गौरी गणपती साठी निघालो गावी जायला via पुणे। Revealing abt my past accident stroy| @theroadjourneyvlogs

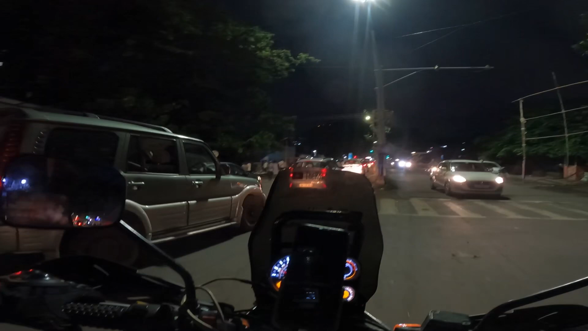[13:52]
तर मित्रांनो, आपण अशा रीतीने पोचलेलो आहे दांडेकर पुलाजवळ, इथेच बाजूला राहते आपली बहीण. सो आता पार्किंग गाडी पार्क करूया
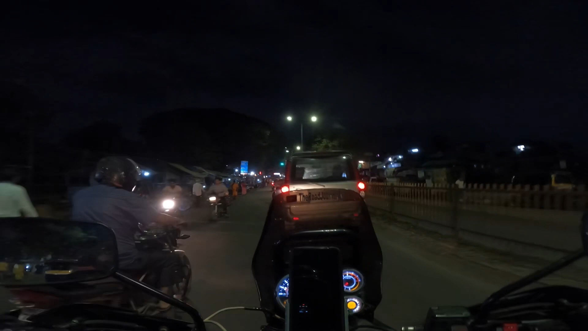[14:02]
आणि आपण घरी जाऊया.
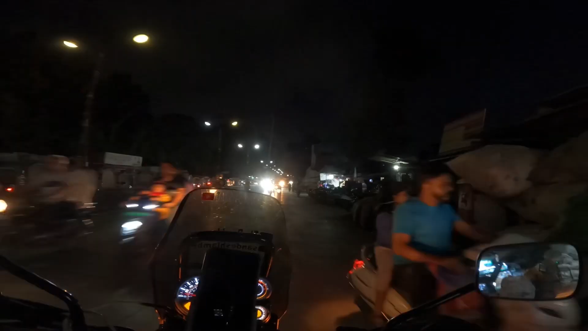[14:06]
यस, आलो आपण. समोर साहेब उभे आहेत,